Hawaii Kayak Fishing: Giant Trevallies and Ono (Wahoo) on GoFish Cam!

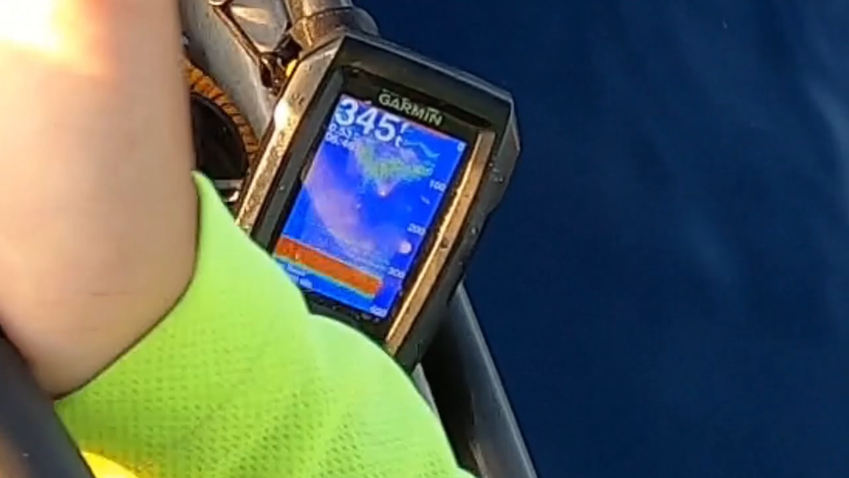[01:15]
I'm over all this bait and I haven't gotten a single one to bite. They're literally like blowing up on the surface everywhere around me.